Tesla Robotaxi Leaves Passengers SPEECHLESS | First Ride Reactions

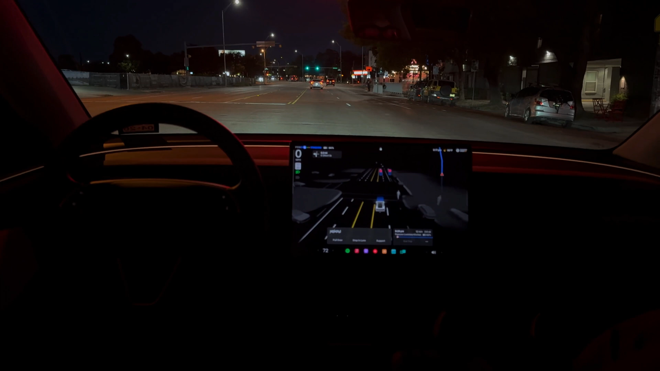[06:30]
Doing a roughly 13-14 minute drive from South Congress to Popeyes. So far, so good. About 10 minutes to arrival. I'll keep the camera forward looking so you can catch the whole drive.
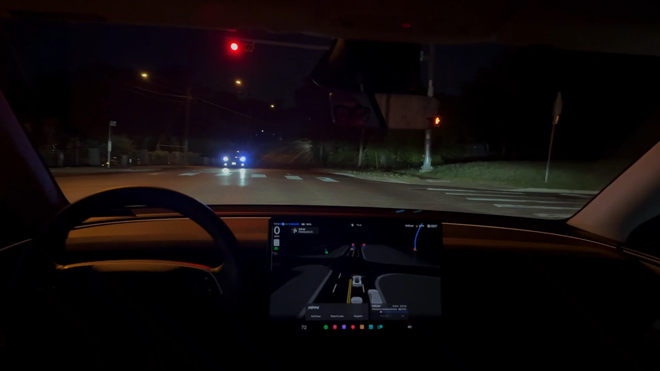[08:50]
The person next to us mind was blown that there was no one in the driver's seat. I guess the way to put it is the car feels confident.